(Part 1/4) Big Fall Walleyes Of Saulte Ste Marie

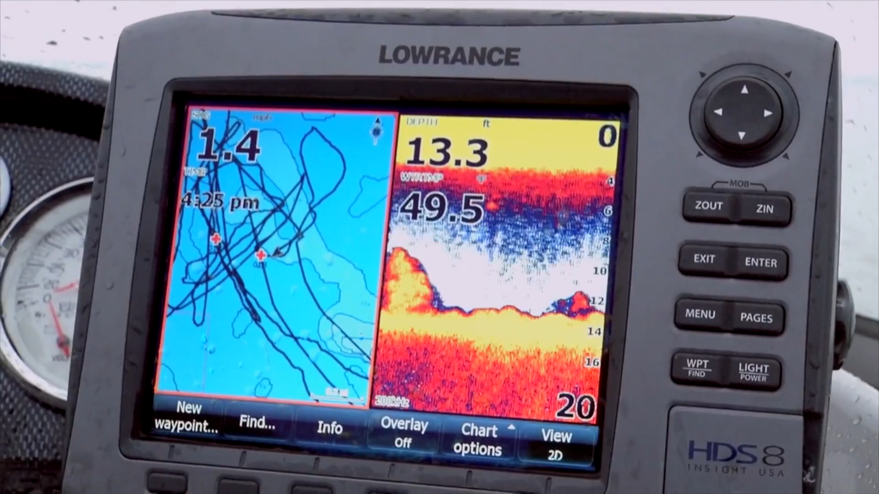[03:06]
Make sure you're keeping that GPS in mind. And it's going to help you catch a lot more fish. Yeah, that's a fish.